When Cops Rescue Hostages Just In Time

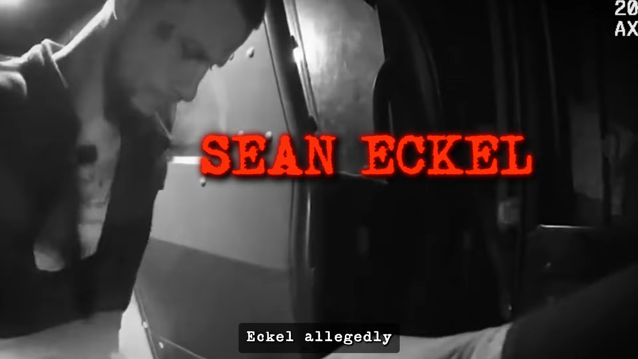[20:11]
This is the moment the SWAT team arrived and started interviewing neighbors.